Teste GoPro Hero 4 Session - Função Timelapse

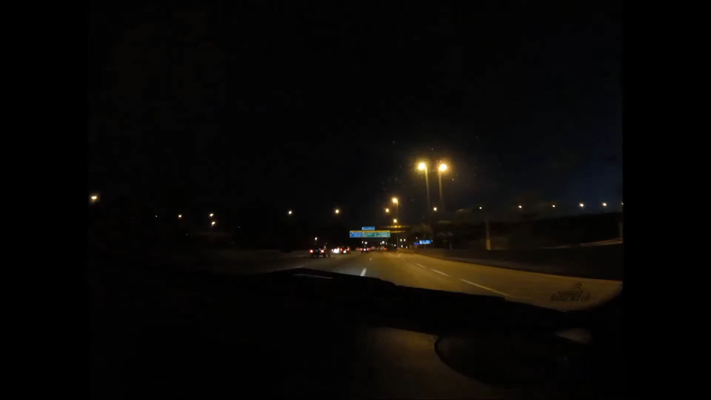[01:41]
como vocês podem perceber, eu deixei gravando durante algum período na estrada achei que gerou imagens bem bacanas, eu já consegui editar ele em 1080 mas eu tive que dividir em duas partes o vídeo, o que acabou interferindo um pouco na qualidade do que se vê já que não foi um arquivo original,